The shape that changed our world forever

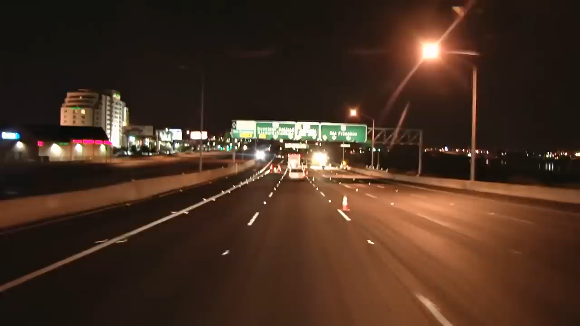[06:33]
You've likely seen this while driving at night when there are minimal overhead lights.
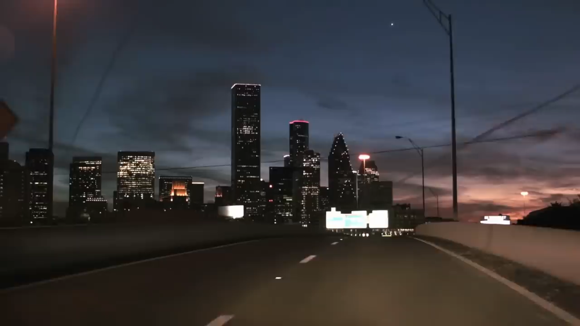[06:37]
Signs super far in the distance are extremely bright, while things closer are completely dark.
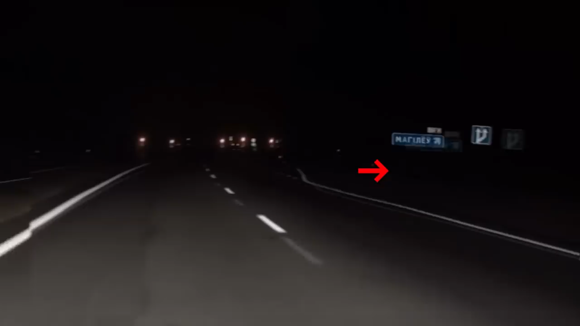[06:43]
Even the metal post seems invisible here. Now, what about when it's raining outside? Sure, in the broad daylight, you can still see the lines on the road,
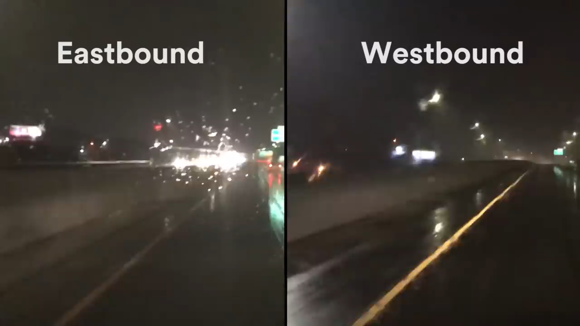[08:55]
And here's the difference in the real world. On the left is a wet line without water-reflective elements, and on the right you can see it with these elements. And as a result, you can actually see that line even in the rain.